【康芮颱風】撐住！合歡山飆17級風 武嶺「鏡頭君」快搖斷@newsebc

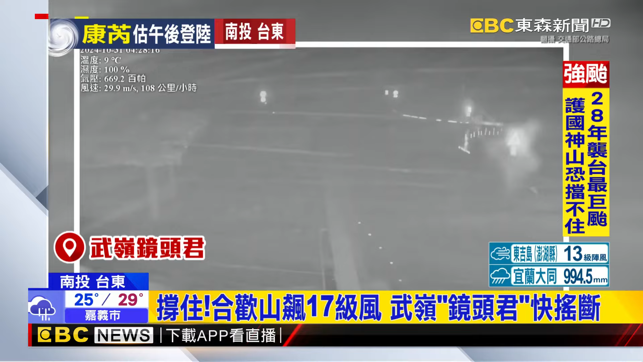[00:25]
中摇头晃脑几乎是快要撑不住武岭的观景台也因为强风瓦片都催落在地上和幻山气